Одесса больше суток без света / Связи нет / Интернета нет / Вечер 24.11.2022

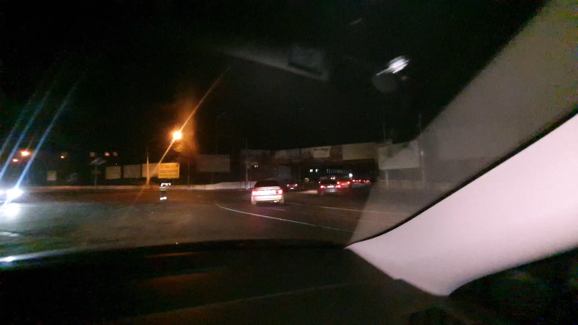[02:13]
куда ехать это хорошо это хорошо вот район без и здесь
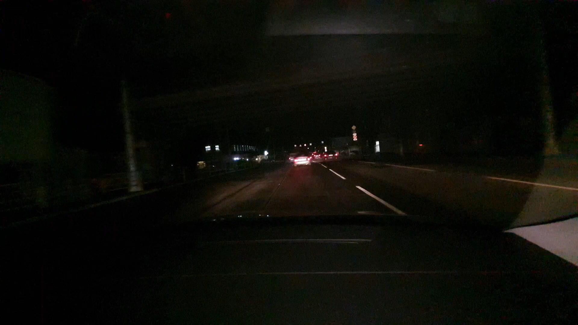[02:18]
темно здесь свет горит там где есть генераторы это может четко понимаем
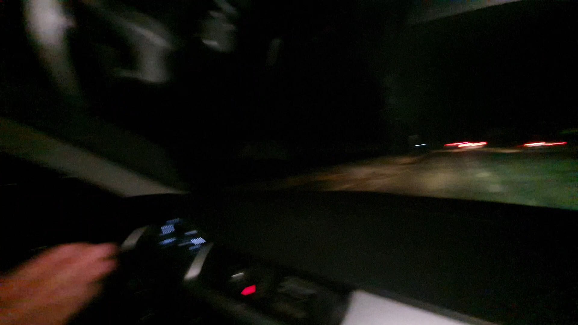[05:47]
ездят на дорогах дороги не освещенные и на самом деле очень много пешеходов которые ходят в темных куртках я сегодня в темной куртке тоже
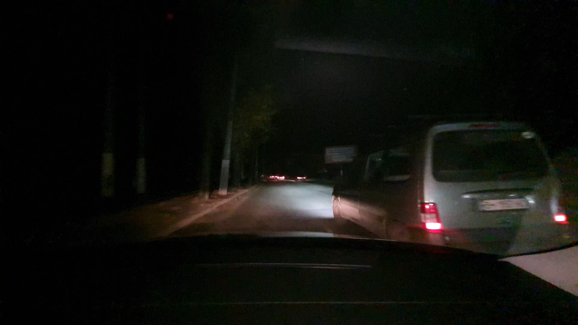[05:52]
пешеходов не видно пешеходы тоже будьте внимательны потому что вас не видно это жесть какая
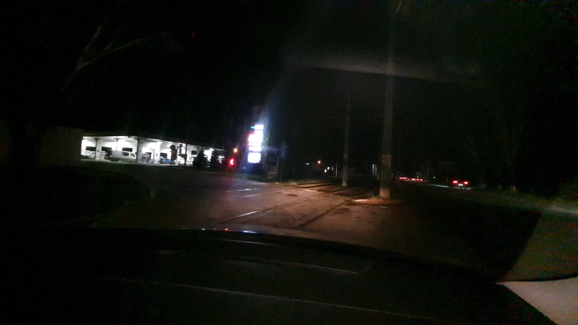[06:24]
можешь показать наверно стелу значит нано дп 57 99 грубо говоря 58 гривен 95 нано 54 гривны дизель нано 59 гривен и газ
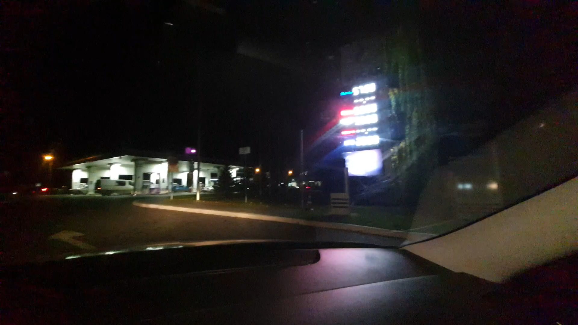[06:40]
29 гривен давай посмотрим что тут с очередью в принципе нету каких-то убийств скажем так
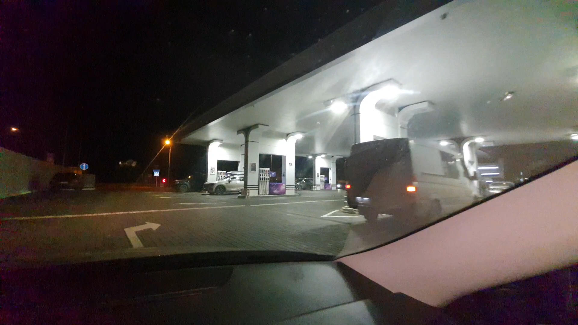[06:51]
нет нет очереди вчера очередь была больше гораздо то есть сегодня можно в принципе без проблем заправиться цену увидели будем разворачиваться ехать дальше кстати на заправке можно пить кофе
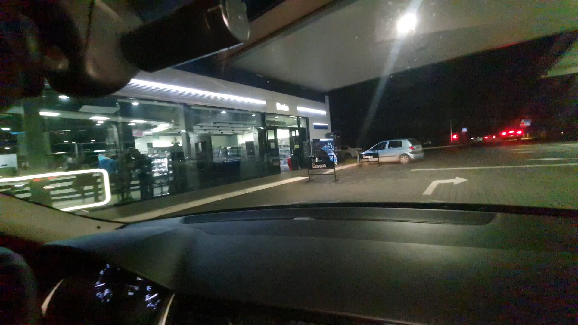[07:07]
можно подзарядиться очень многие кафе сейчас кстати пускают
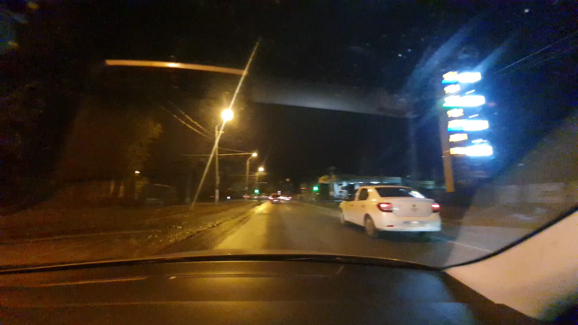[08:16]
какой-то 40 гривен и газ 29 угас везде